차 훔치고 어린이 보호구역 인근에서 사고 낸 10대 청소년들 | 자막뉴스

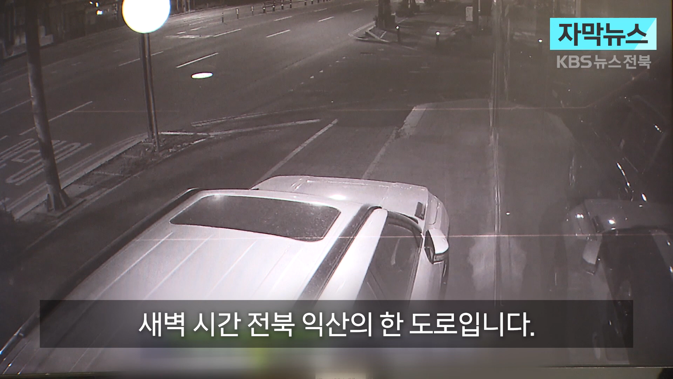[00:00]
새벽 시간 전북 익산의 한 도로입니다. 갑자기 차량 바퀴가 튀어 오르더니 반대편 차선까지 굴러갑니다. 뒤이어 차량 두 대가 인도 경계석을 들이받습니다. 사고 뒤 차량에서 내리는 이들. 고등학생 4명과 중학생 2명 등 모두 10대입니다. 사고가 난 곳은 어린이 보호구역 인근이었습니다.